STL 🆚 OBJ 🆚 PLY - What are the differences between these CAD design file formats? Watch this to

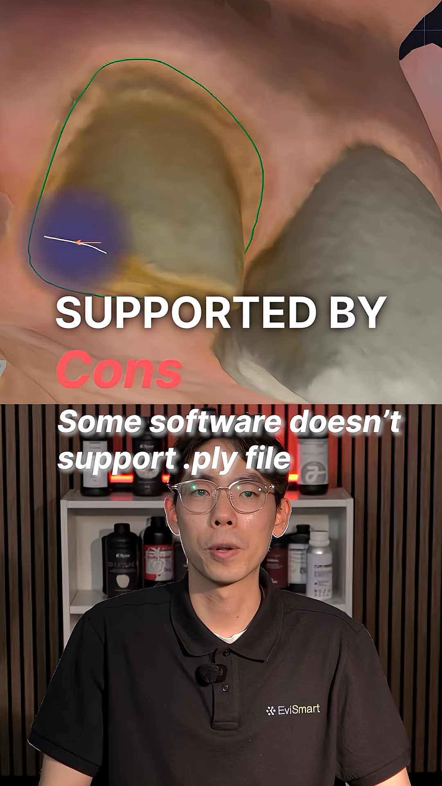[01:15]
PLYs are perfect for aesthetic analysis, diagnostic cases, patient monitoring,